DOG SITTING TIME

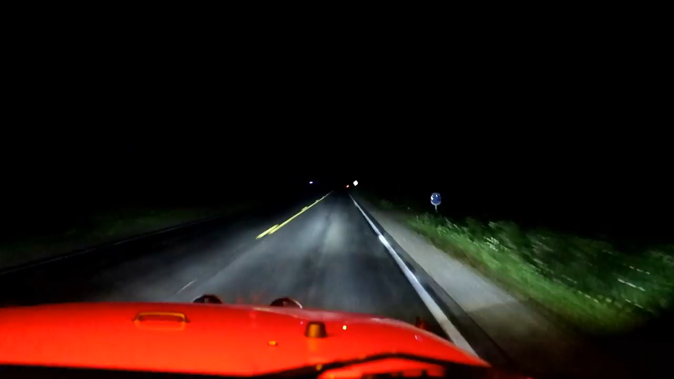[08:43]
You definitely can see so much better. Everything looks so clear. Yeah, that definitely... Definitely a light white. Yeah, that makes a huge difference. Dims. Which, you know, where we live, it really matters, because it's better to see further than... so we can see deer. Yeah. Yeah, that looks pretty good. I like that. Yep. I do. I like the white color a lot better than that yellowy color.